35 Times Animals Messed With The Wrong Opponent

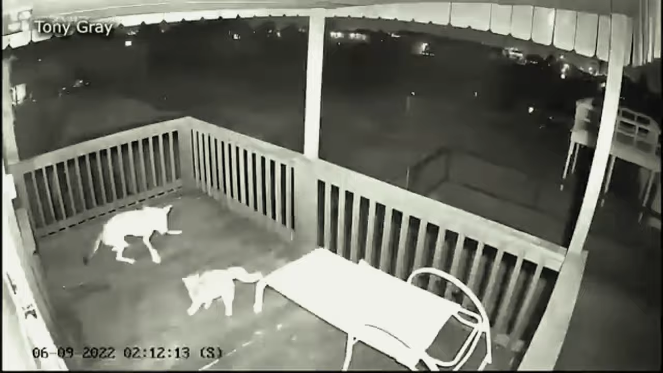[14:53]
When a coyote tried to attack this cat at first, it seemed like the cat was no match for the bigger predator. But then, the little kitty started using the environment to its advantage. It even used a lawn chair as a weapon.
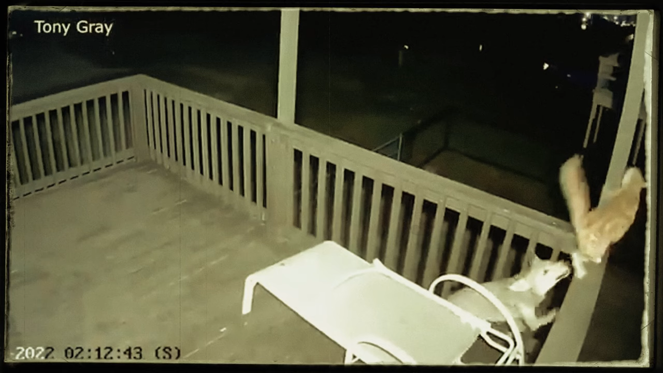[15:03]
Talk about street smarts. The coyote was persistent, though, and kept coming at the cat. At one point, the coyote almost had the upper hand, biting the cat from the back. But the cat was too quick and agile, and it clawed its way to safety and held onto that pole for dear life until it was safe to let go.